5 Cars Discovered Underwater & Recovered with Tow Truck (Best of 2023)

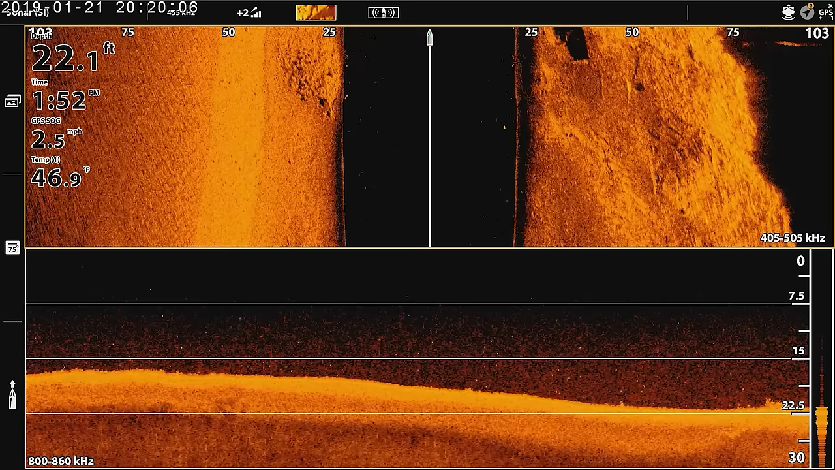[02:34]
On screen: depth 22.1 ft, water 46.9°F, speed 2.5 mph
It's 20 feet. Really? Yeah, you see it right there.
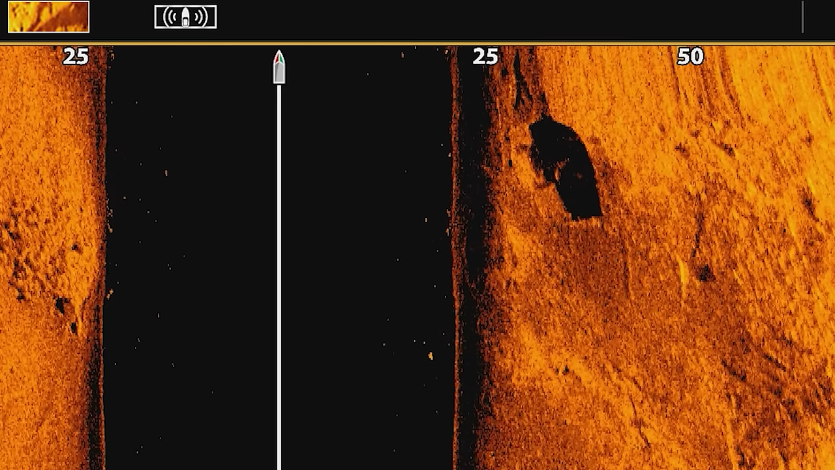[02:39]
We went right over it. There's the car. It's pretty cool. 20 feet. I know.
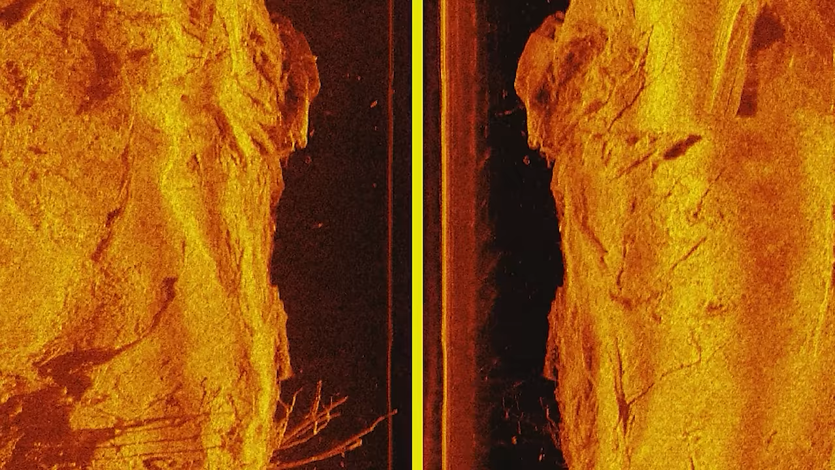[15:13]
Went right over. You can, like, totally... You can totally see it.
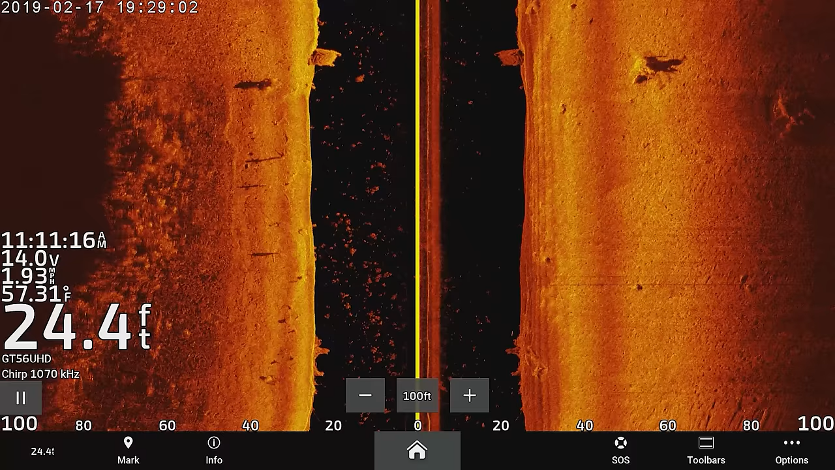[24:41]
On screen: depth 24.4 ft, speed 1.93 mph
man, look. Dude, dare I say, I wonder if that's something.
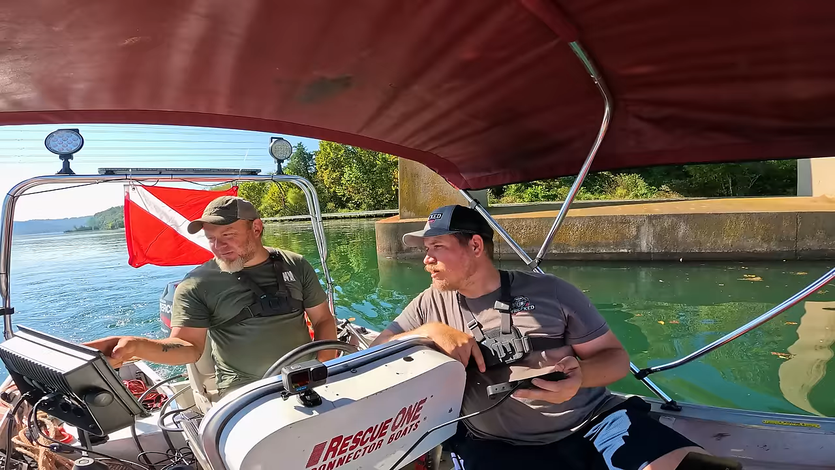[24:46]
You know what? There was another thing that we were looking at. That's got a round spot.
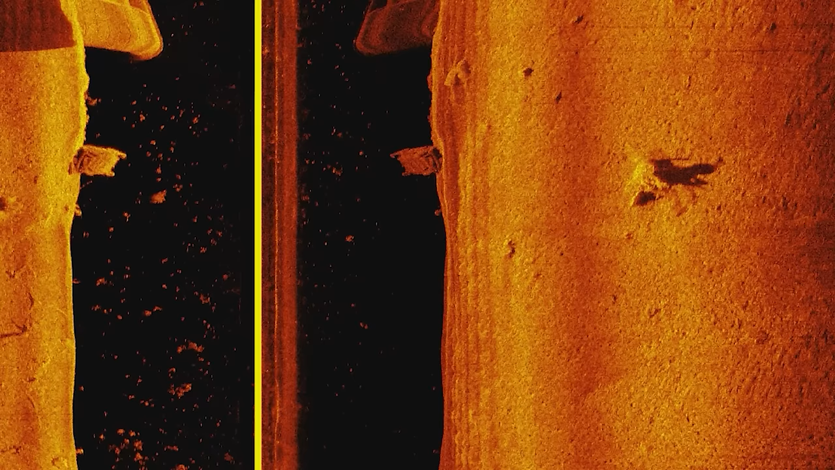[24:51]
I don't know. There's two Beetles. I don't know if it's small.
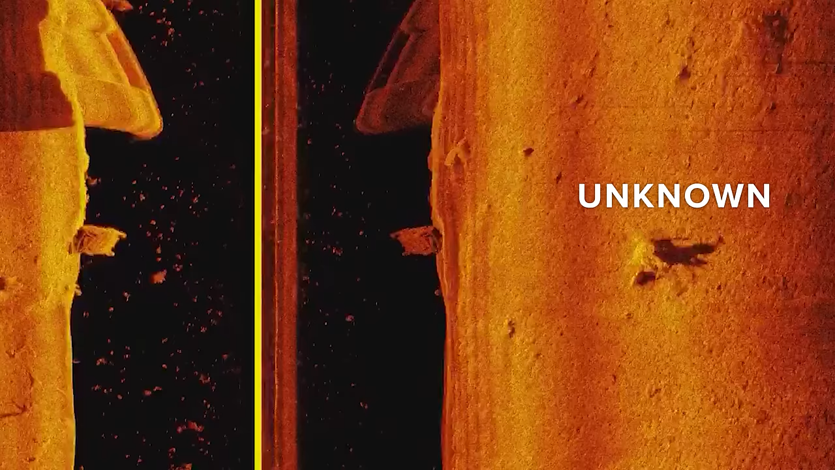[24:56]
What if somebody dumped two Volkswagen bugs right here? That'd be awesome. There was something like right over there I remember searching that we were like, I think that's a car.
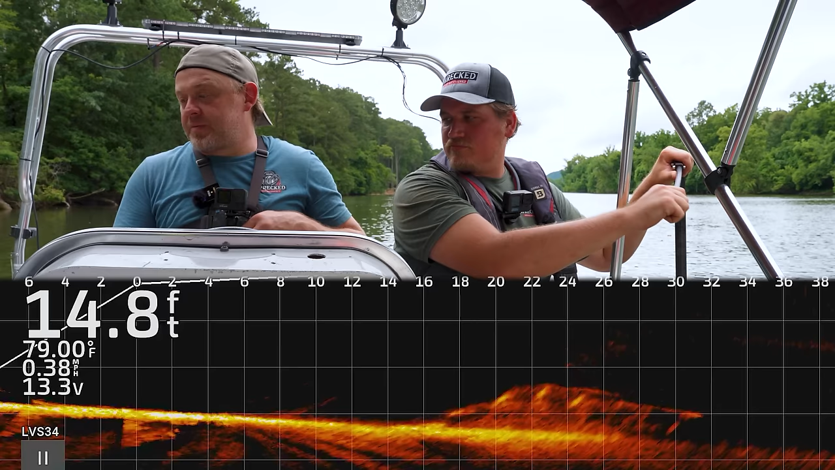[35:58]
On screen: depth 14.8 ft, water 79.00°F, speed 0.38 mph
I don't know, you tell me. Now it kind of doesn't look like a truck. Looks like an old, maybe if it's a four-door, whatever it is. It's got a high cab though, because it was casting a truck-like shadow.
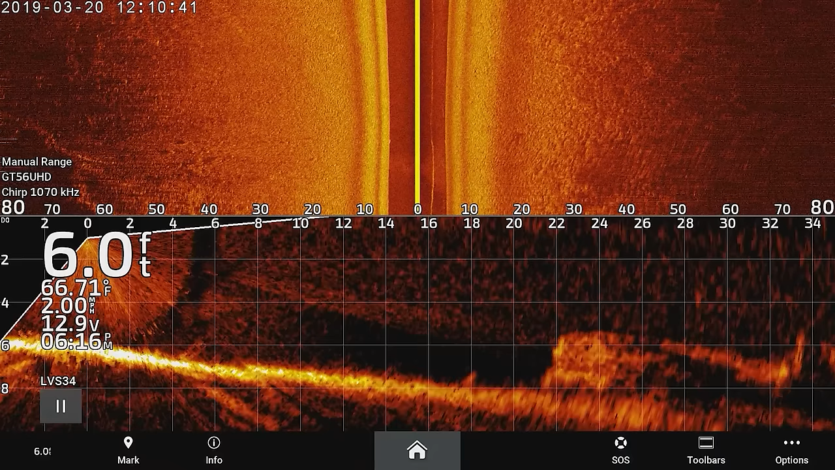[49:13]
On screen: depth 6.0 ft, water 66.71°F
Literally over here. Dude, I mean, 7 feet, we're looking 3 feet we'll be able to stand on it. Oh, it's 3 feet down?